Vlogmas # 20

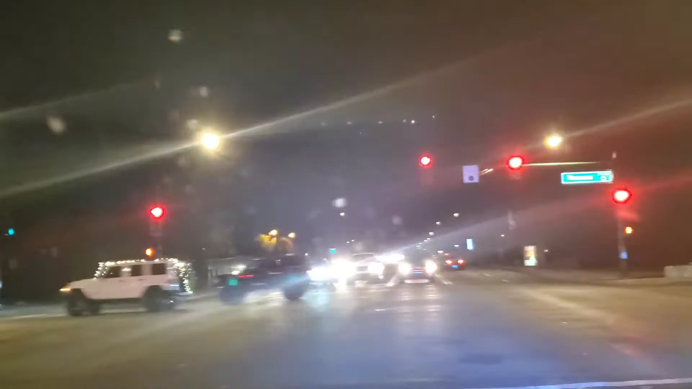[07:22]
There was a few of them that passed already. Oh, there's some more down there. They're still coming. Look at that watch. There's another one. There's those. Turn right. Then your destination will be on the left.